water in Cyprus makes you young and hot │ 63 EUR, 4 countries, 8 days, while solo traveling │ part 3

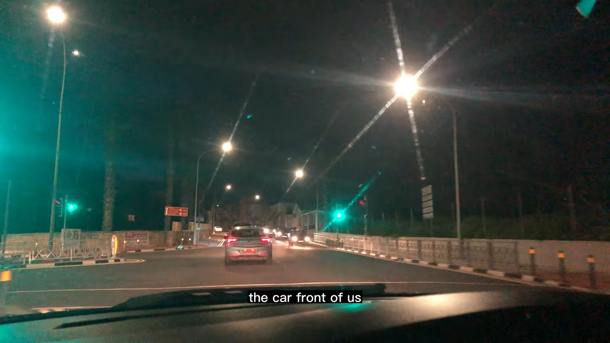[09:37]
You can see front the car, front of us, it's a red color plate. Red color plate, it means renting car.
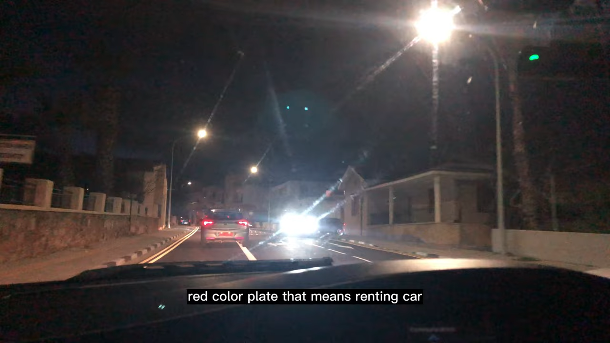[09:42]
There is a lot of people, they came from abroad and they are driving, steering in the left side.
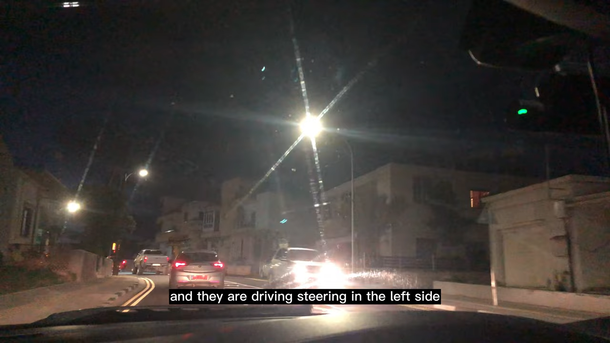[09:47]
The people, they have no knowledge how to drive in this side.
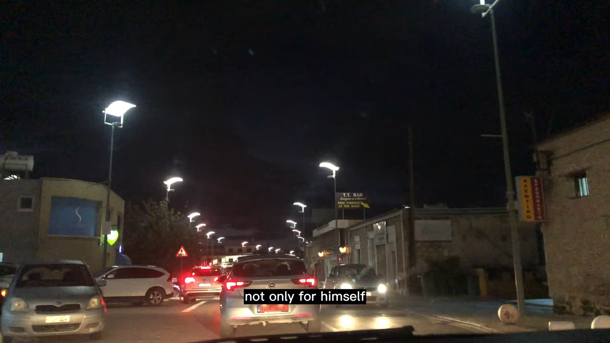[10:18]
He's dangerous for everybody. This is why always, always,
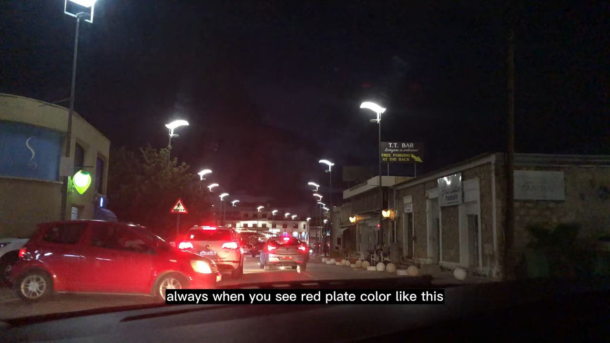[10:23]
when you see red plate color like this, you have to be attention that he's a tourist.
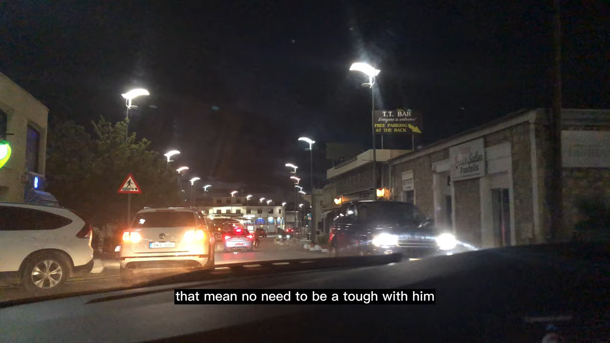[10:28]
That mean no need to be a tough with him, no need to be hard with him, you understand?